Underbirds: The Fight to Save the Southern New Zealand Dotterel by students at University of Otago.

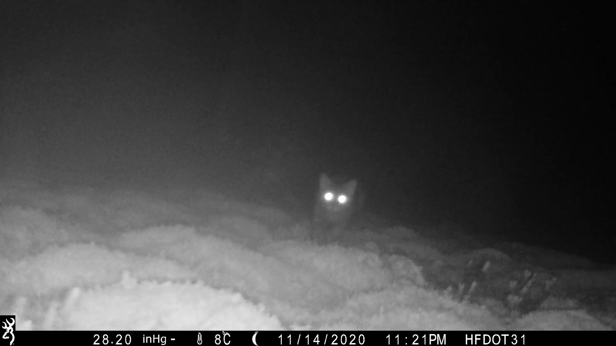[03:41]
They have no connection with people at all.
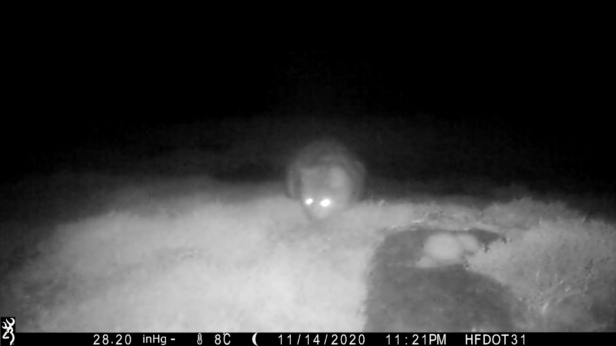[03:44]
They just live in the forest, eat forest animals. These cats are like the biggest pests to all native species on the island, really.